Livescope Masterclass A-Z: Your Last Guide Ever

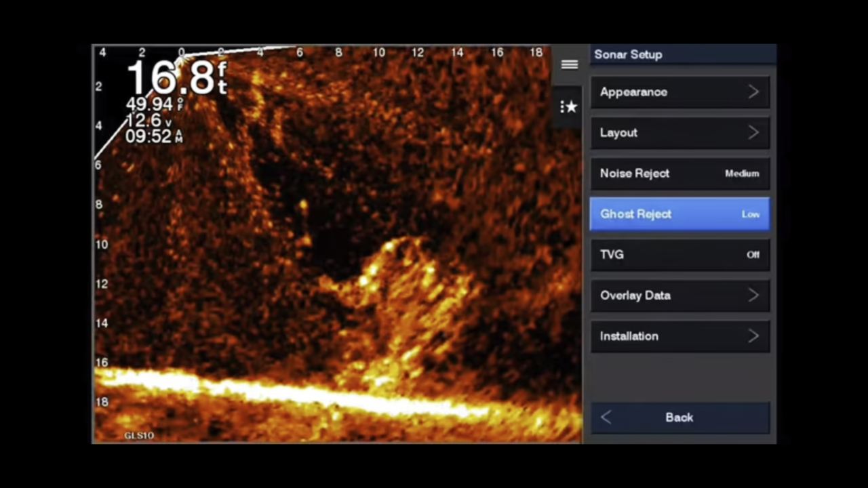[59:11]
On screen: depth 16.8 ft, water 49.94°F
So, and then the other parts doesn't have any kind of return at all. Me personally, I hate it. I think I turn it off and I use the noise reject and the TVG to control my picture.
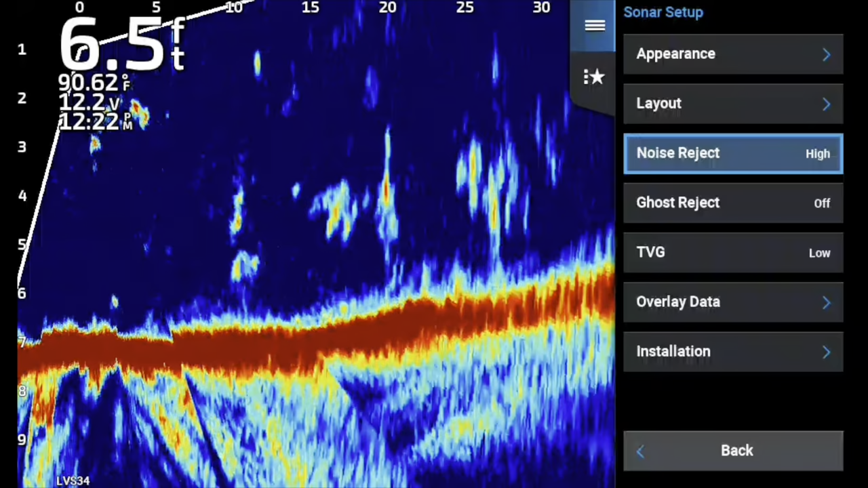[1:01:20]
On screen: depth 6.5 ft, water 90.62°F
And that is not, uh, to me it doesn't, it's not real natural and your bait movement won't be real natural. So, um, high is not my choice. I'm more of a low to medium guy, just depending on how it looks on a particular day. Um, some days low looks really good and that has a lot to do with the
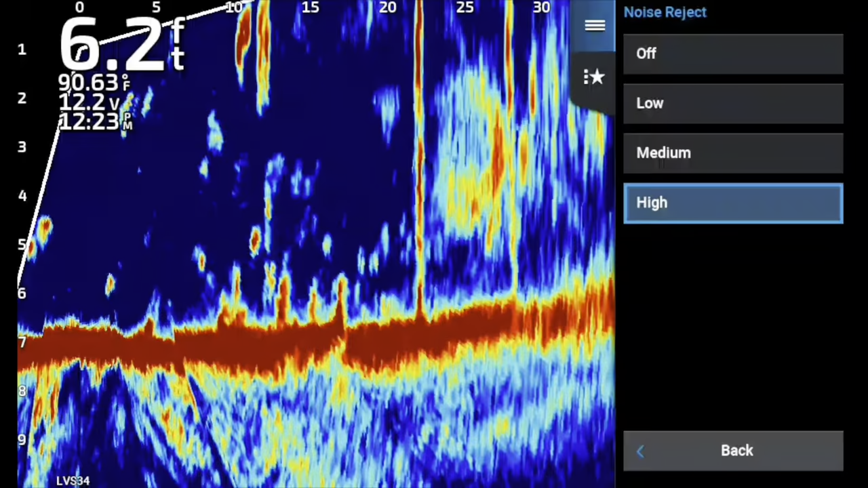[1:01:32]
On screen: depth 6.2 ft, water 90.63°F
particles in the water and some days medium is your best choice.
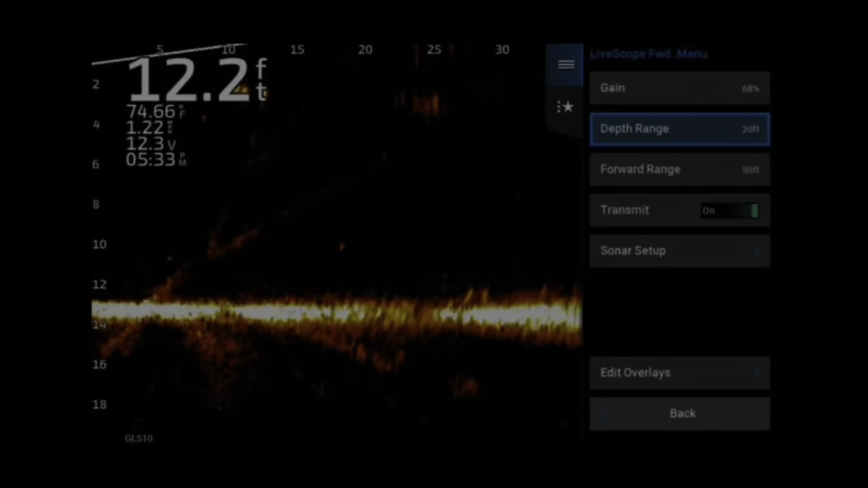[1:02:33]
On screen: depth 12.2 ft, water 74.66°F
All right. Color gain is simply controls how bright your returns show up on the screen.
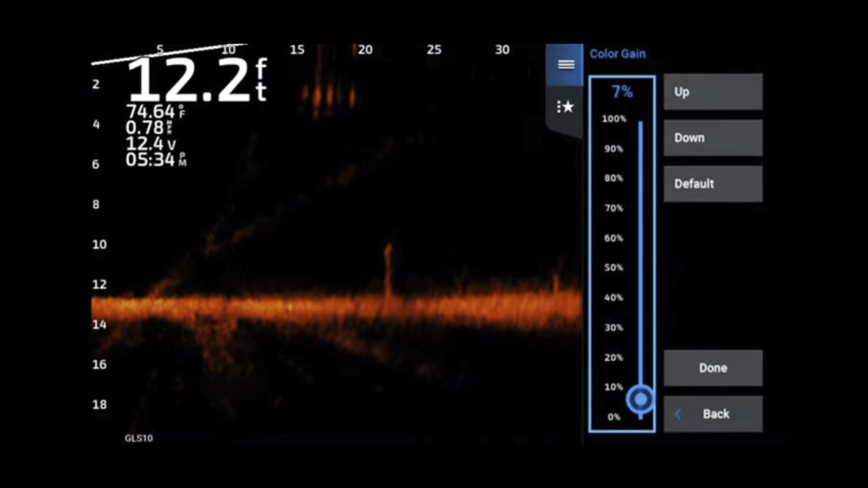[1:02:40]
On screen: depth 12.2 ft, water 74.64°F
Gain is sensitivity. Color gain has a lot to do with how much a bait pops and things like that.
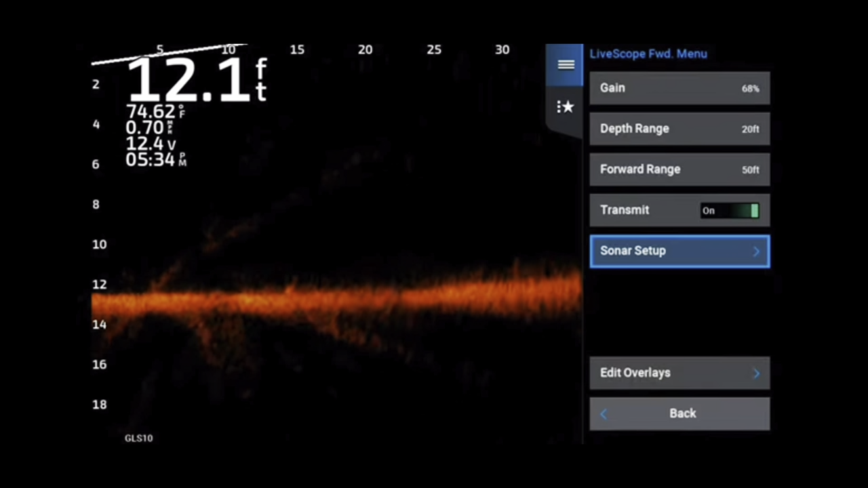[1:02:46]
On screen: depth 12.1 ft, water 74.62°F
Essentially showing the brightness on the screen. Now remember one thing, the brighter you set your color gain because it pops so much, it kind of blows out. The more you're going to lose your detail because everything is beginning to be blown out.
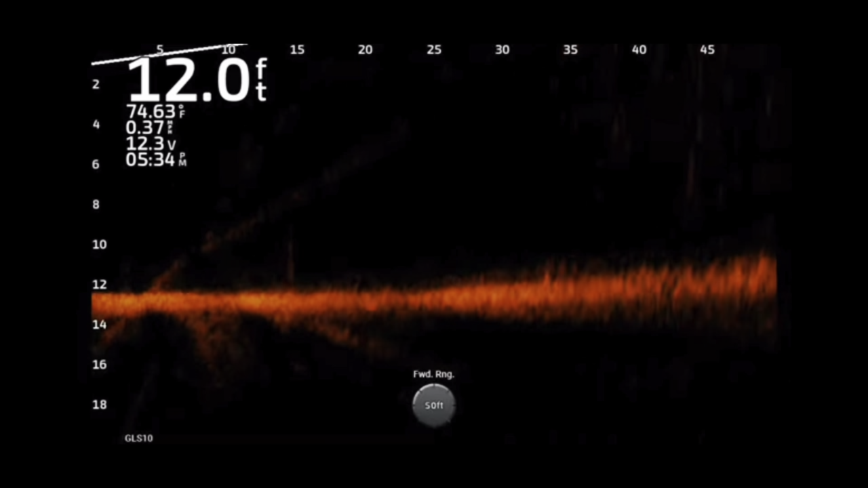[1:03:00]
On screen: depth 12.0 ft, water 74.63°F
So there's a fine line that we walk when doing this. This is down there with color gain very, very low. Uh, you can still see the bait.
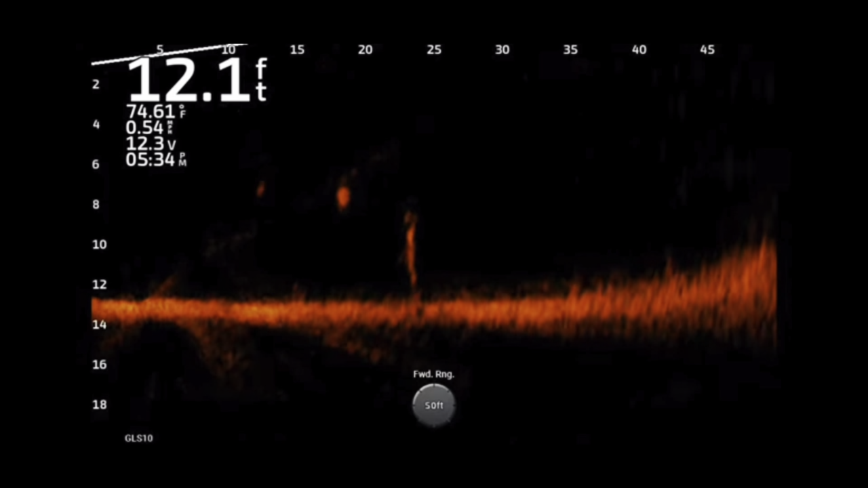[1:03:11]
On screen: depth 12.1 ft, water 74.61°F
You can still see the trees, but notice how everything is kind of dull. Uh, there's not a lot of vibrance in the screen and things like that.
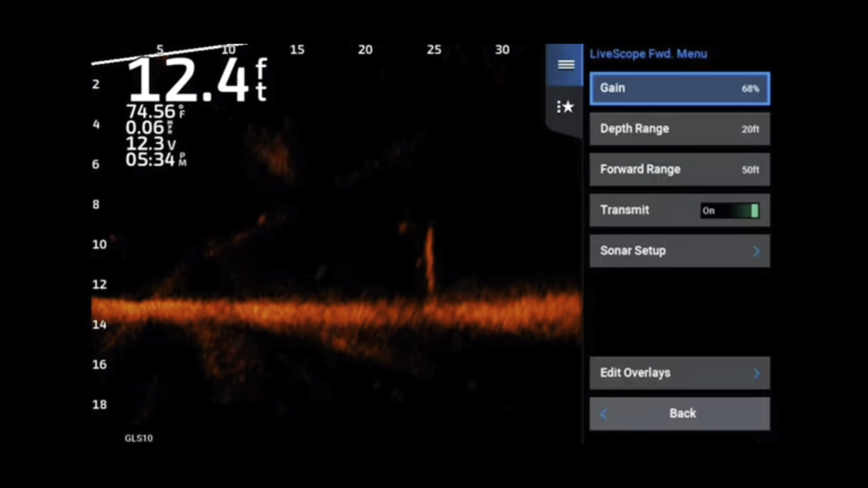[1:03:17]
On screen: depth 12.4 ft, water 74.56°F
But what we're going to do, and that was on the color gain at 2%. Now we're going to go up to about 50%. Notice the hues of the amber. They're a lot better, a little bit more vibrant color. Um, everything's still going to show up about the same. This is a kind of a default setting. Uh, I don't use this. I want to go to the higher end of the spectrum. Now notice the bait still showing up wonderful coming through there, but can be kind of hard to pick up.
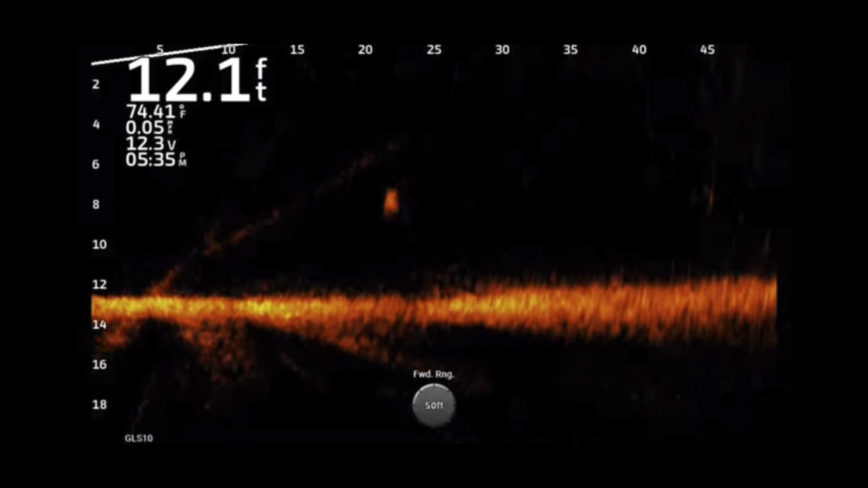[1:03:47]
On screen: depth 12.1 ft, water 74.41°F
Now I don't, I don't want to have to struggle to pick up my bait on the screen.
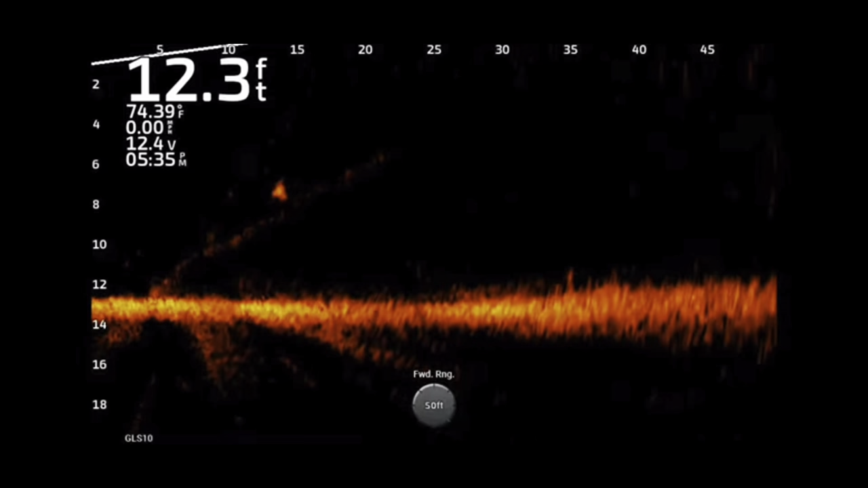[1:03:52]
On screen: depth 12.3 ft, water 74.39°F
So I have learned to go into the 80 to 100 range.
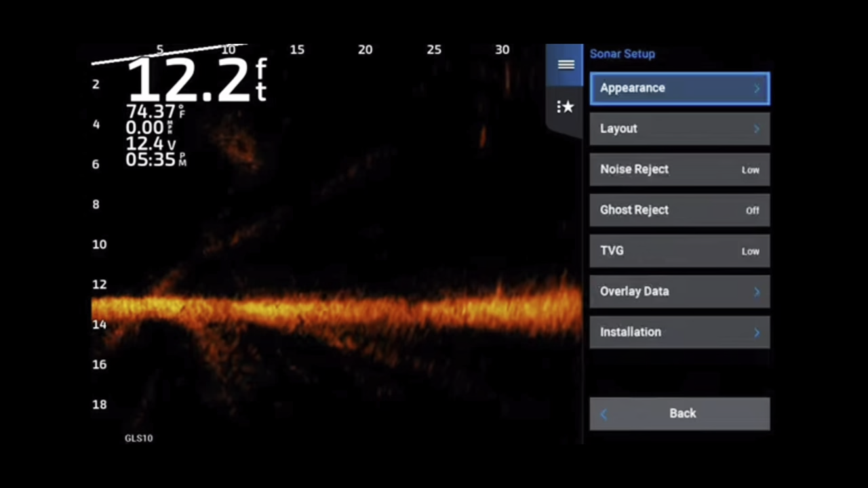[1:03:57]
On screen: depth 12.2 ft, water 74.37°F
Um, it is just kind of a thing that I've like,
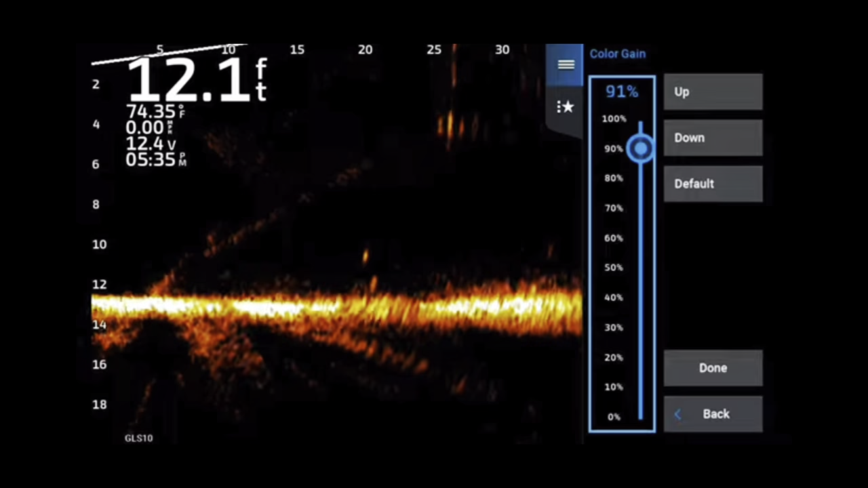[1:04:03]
On screen: depth 12.1 ft, water 74.35°F
I've, I've grown to like the brighter returns. Now I don't want to go too high, especially crappie fishing. You don't want to go too high because it, like I said, it'll blow out the pitcher. But right here, I'm throwing an A-rig. This is a bass situation. Notice the baits are popping. The, the fish are popping. The tree is popping. You can see a lot, but this is more open water. This is not fishing and covering on all structure.
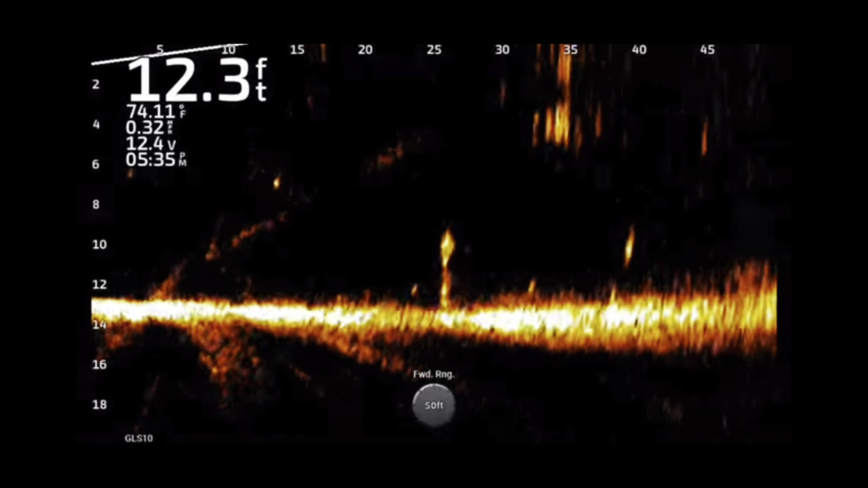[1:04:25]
On screen: depth 12.3 ft, water 74.11°F
You're, you're trying to see the bait. You're trying to see the fish, but look how beautiful that bait is coming back through the water now.
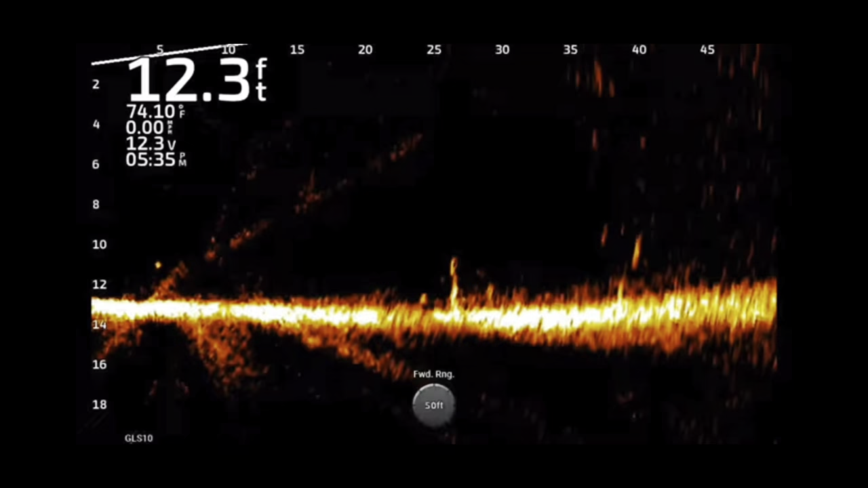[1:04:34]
On screen: depth 12.3 ft, water 74.10°F
But I've noticed, say for crappie fishing that I believe 80 is probably your best way. Um, and that being that it doesn't, you still get good pop from your bait and you still get good pop from the fish, but it doesn't blow out the pitcher and start to affect the target separation and the detail of the bush and things like that. So there's always a fine line and a happy medium. But I got to tell you, when you're out there throwing an A-rig in open water, you may want to jack that color gain up to a hundred percent because that, that way you can get that fine detail. You can see I've threw it three or four times out here. Look at those fish pop.
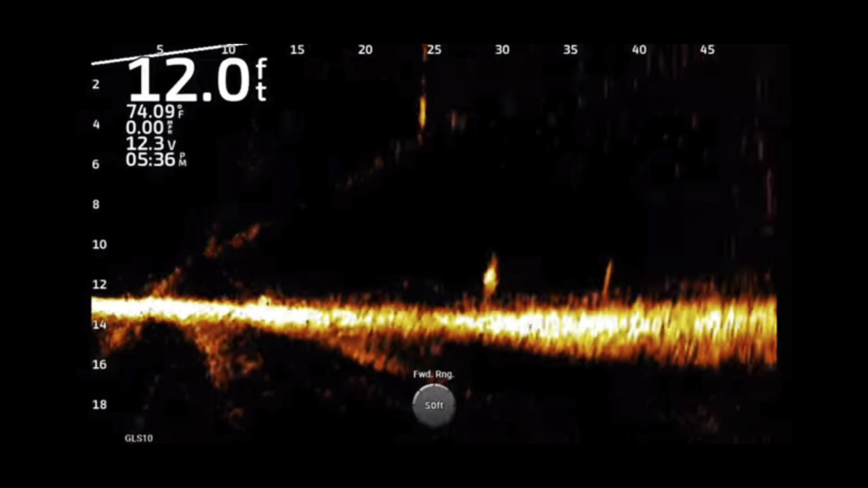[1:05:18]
On screen: depth 12.0 ft, water 74.09°F
Now notice those, the little bit of fuzz in the water. You can actually see the resemblance of a ghost tree. That's okay. You're not trying to get the perfectly clear pitcher. You're wanting to get all the detail. Look at the oxygen bubbles as I yank that bait back through the zone. So that's what we're looking for. That's what you're trying to attain. I would say that 80 is your best color gain color for crappie. And I would even creep to the 90 to 100 range for open water bass fishing, but then maybe stay in that 80 range for fishing, say brush tops and things like that. Um, even for bass.